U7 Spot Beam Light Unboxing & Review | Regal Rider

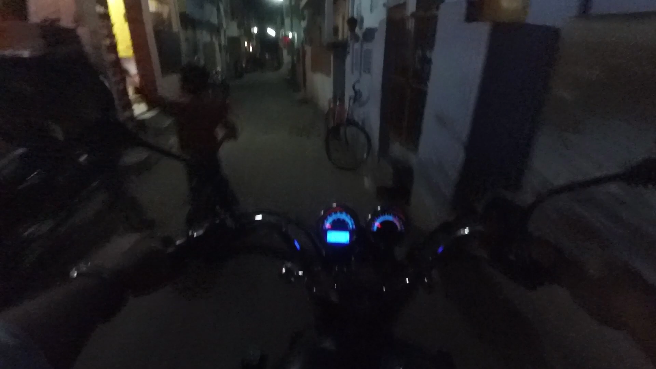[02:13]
so let me just show you now this is the switch which we have given to it this is the strobe mode this one is the high beam mode
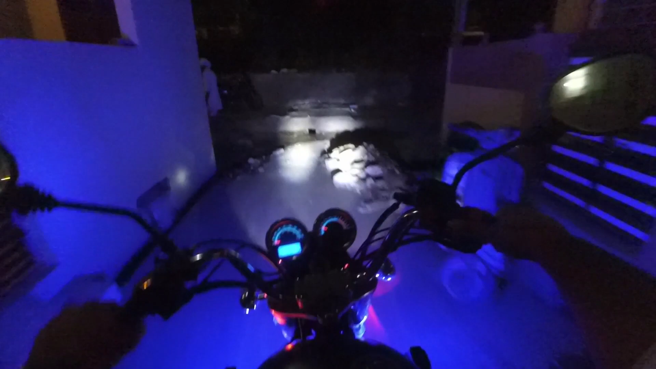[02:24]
and i guess i don't have any place to go now okay
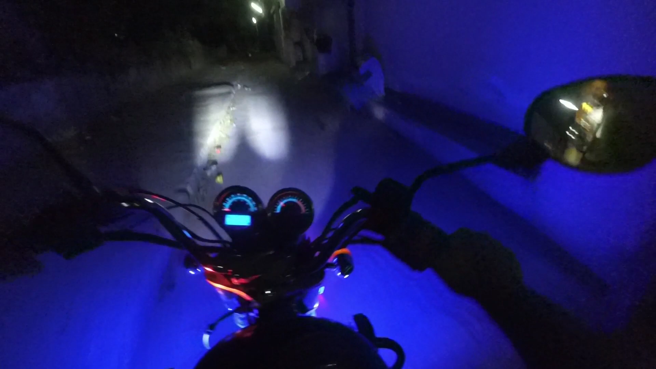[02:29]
this is the low beam mode so now i'm gonna turn up on the lights of the bike
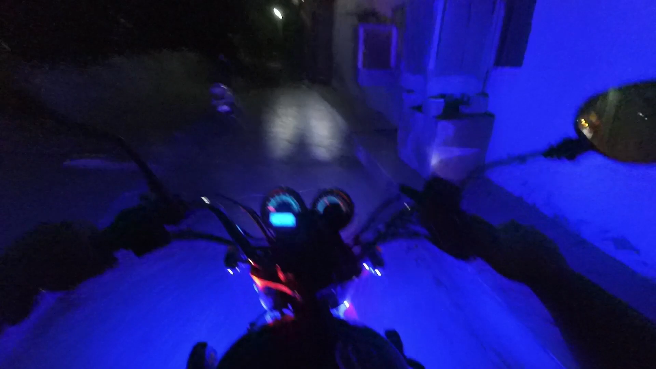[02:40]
so this is the full visibility